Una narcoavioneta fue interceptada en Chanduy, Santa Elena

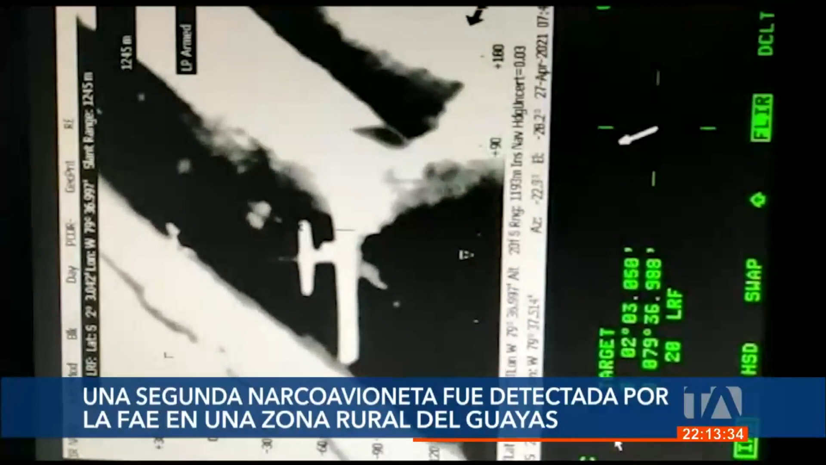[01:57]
En esta ocasión visualizaron una avioneta que aterrizó en el sector El Martillo, en Naranjal Guayas, zona de poco acceso.